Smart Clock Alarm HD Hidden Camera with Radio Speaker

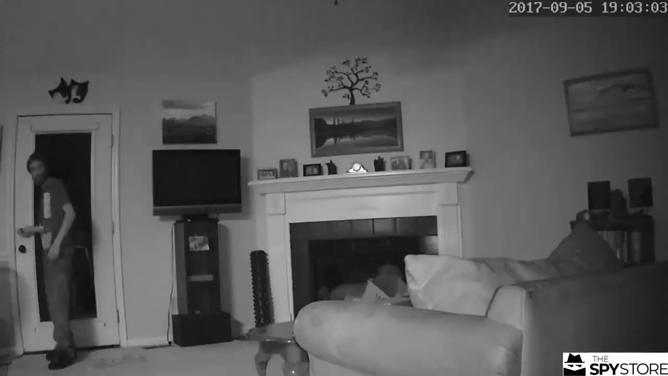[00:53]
Whether it's a person entering your house or whether it's just a cat walking by, it just looks like an ordinary clock.
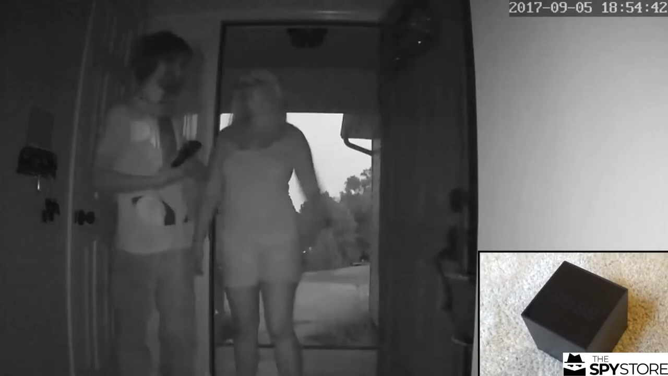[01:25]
It does really good with what it's made to do, which is, you know, getting footage in the dark,